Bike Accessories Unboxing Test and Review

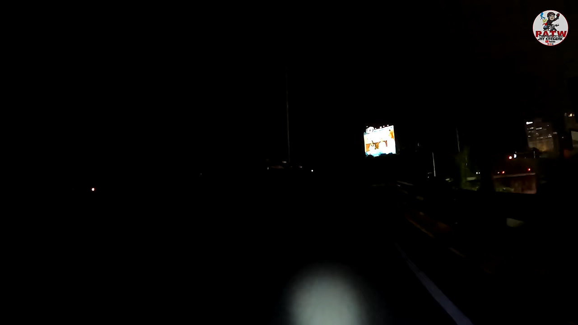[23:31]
Sarado na mall. Past 8 na eh. Oh, yun. Thanks again.
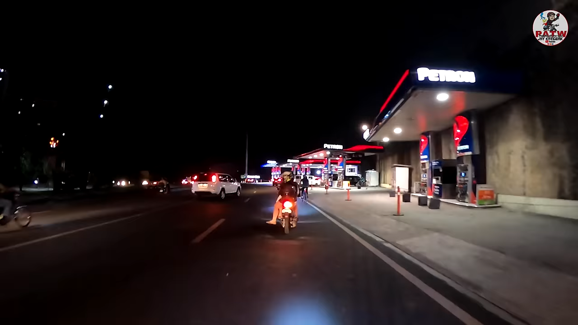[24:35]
Kita natin yung mga kabike to work natin, may mga ilaw din.